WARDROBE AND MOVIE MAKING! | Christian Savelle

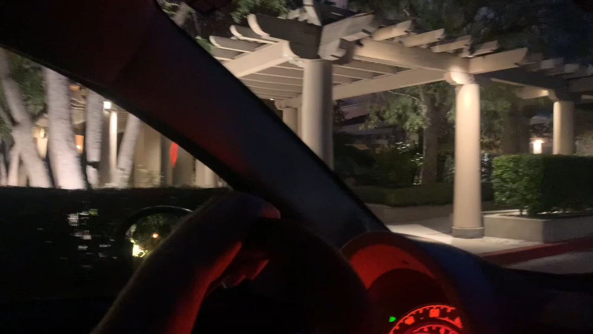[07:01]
With the movie, and now we got married in Valencia at the Hyatt Regency, and we're driving by where we got married since we're out here.